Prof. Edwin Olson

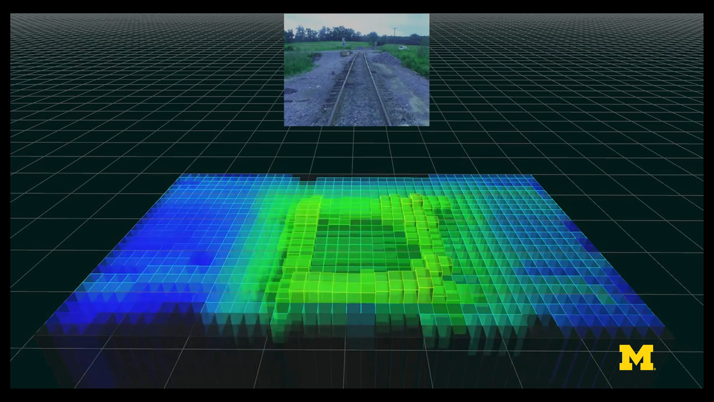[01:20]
We're working with the Federal Railway Administration to build a system capable of detecting unsafe railroad
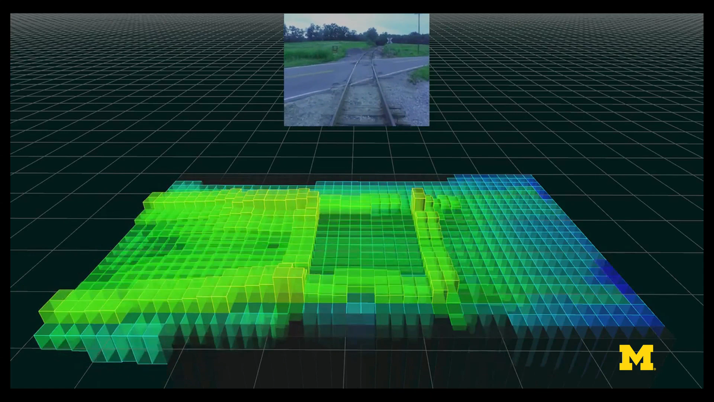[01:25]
crossings where there's insufficient sight line due to vegetation growth, or a humped crossing where a truck might get hung up.
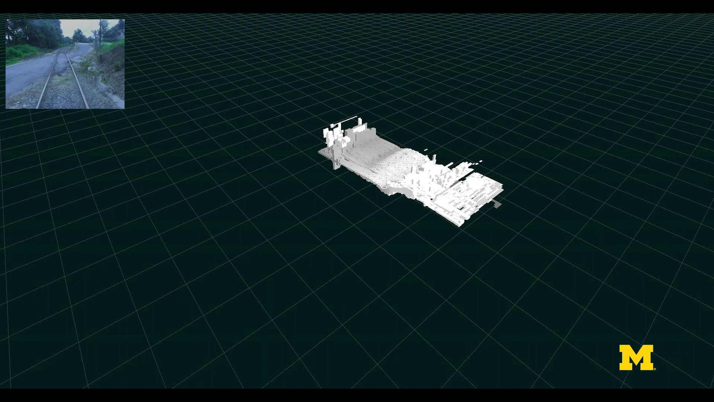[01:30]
We're using a combination of laser and video data in order to detect and identify these dangerous crossings.